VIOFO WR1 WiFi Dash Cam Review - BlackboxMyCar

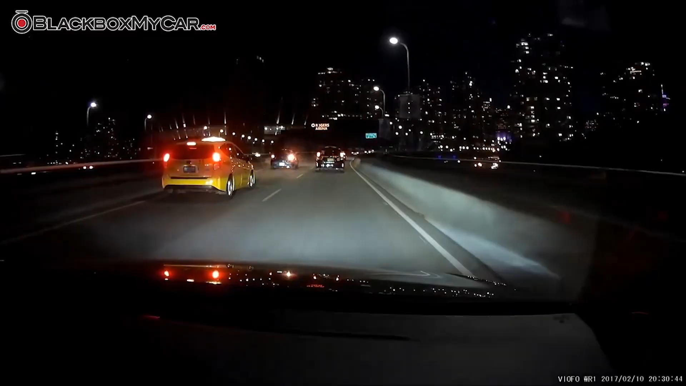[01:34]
With the Sony sensor, nighttime video is pretty clear and better than a number of pricier dashcams.